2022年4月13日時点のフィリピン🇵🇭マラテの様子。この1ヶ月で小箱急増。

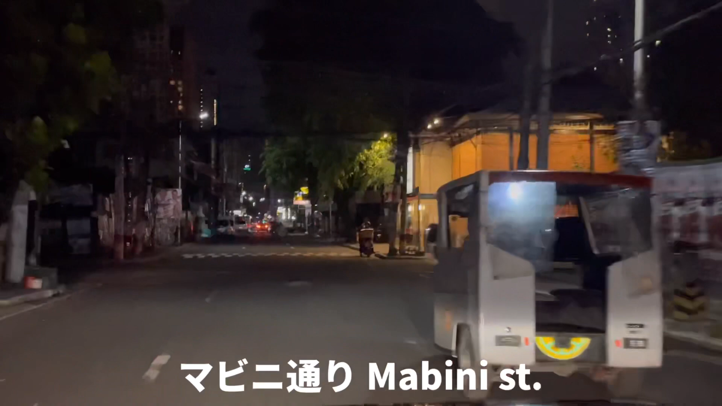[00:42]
黄色で信号行ったもんですからポリスさんに煽られました。はい、マビンに入ってます。はい、待ち合わせ場所はどこでしょう。よいしょ。まあ小箱がいろいろ開いたとはいえまだまだ暗いですよね。